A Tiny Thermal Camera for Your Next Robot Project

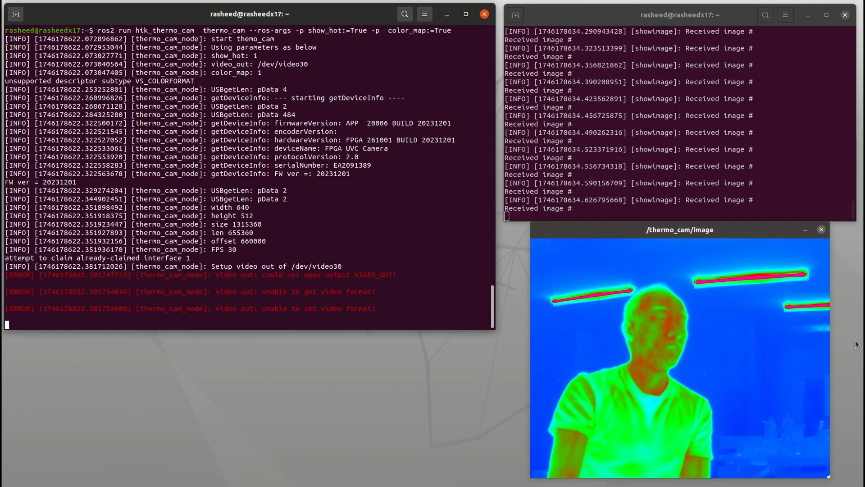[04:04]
If you want to use this as normal webcam. You will need to install this software called V4L2 loopback.
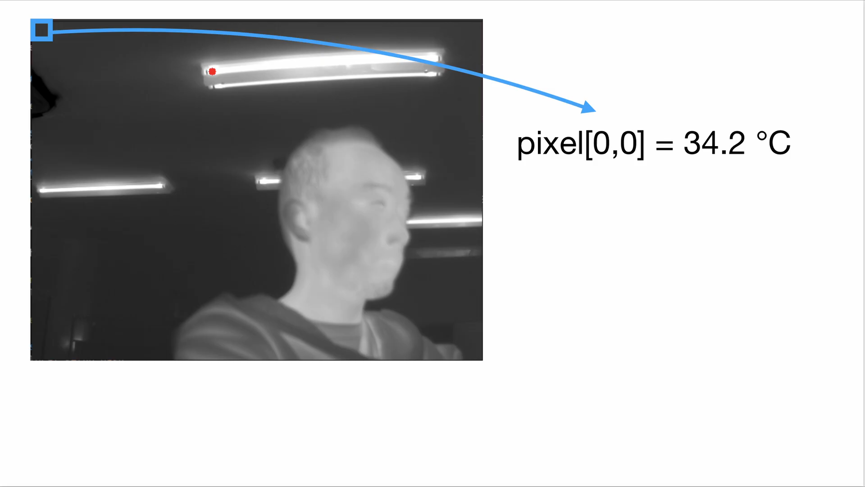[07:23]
Each pixel of the IR frame is represented as temperature degree value in float. So the data come as 1D array.